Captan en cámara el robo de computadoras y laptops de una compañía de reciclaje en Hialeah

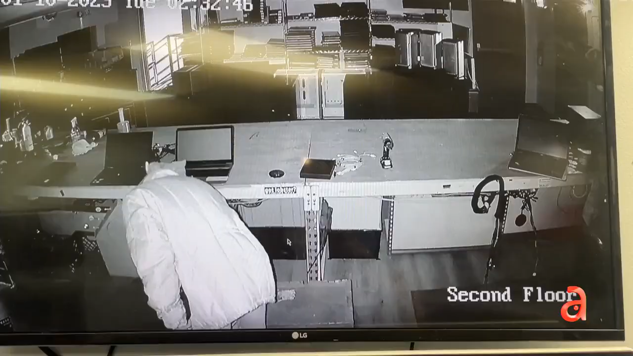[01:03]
también se había llevado la comida que se tira en la basura. Por la madrugada entró un señor de noche, me abrió la puerta del segundo piso,
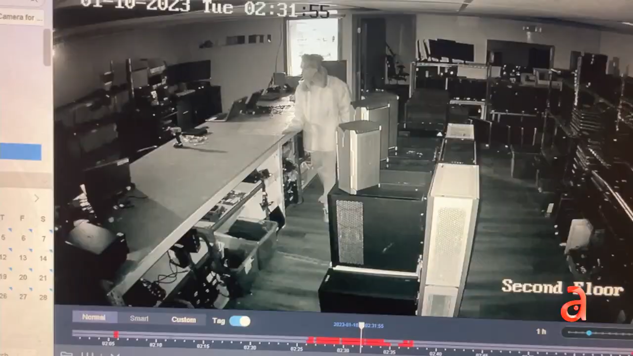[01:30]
compañía y se dirigió al segundo piso para llevarse las
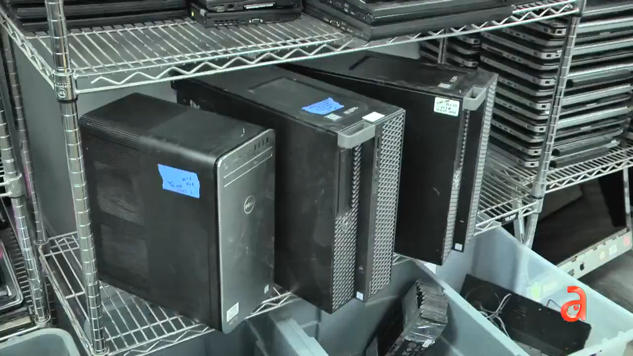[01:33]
computadoras que sí funcionaban y no las que estaban listas para reciclar.
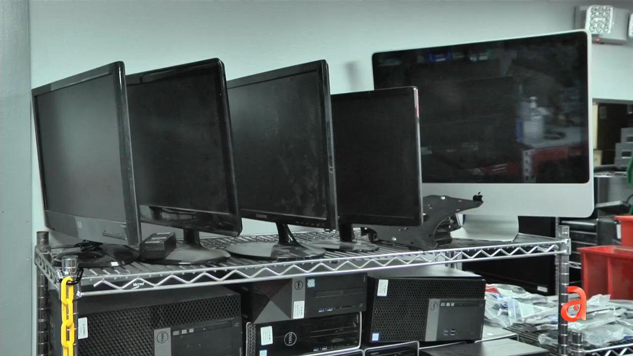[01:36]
En el video también se observa que el ladrón, quien lleva puesta una bolsa plástica en la cabeza,
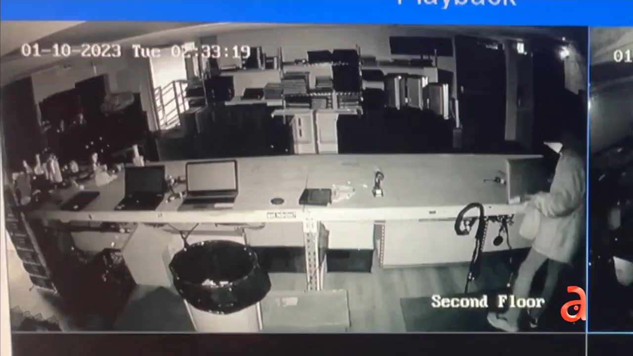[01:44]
cometió el crimen mientras fumaba y después de media hora de revisar las oficinas,
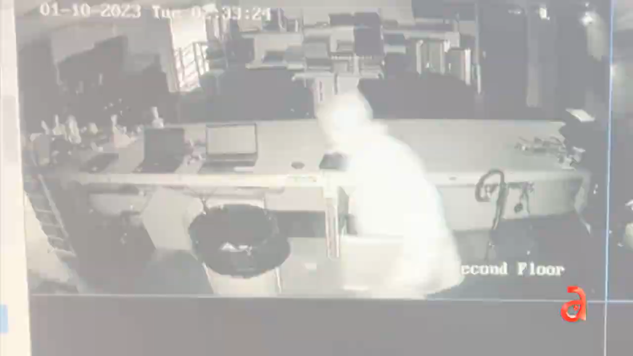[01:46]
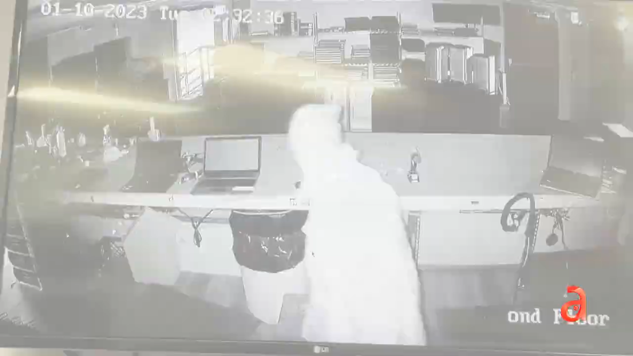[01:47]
decidió buscar en la basura y llevarse las sobras de los alimentos. Y este crimen continúa bajo investigación,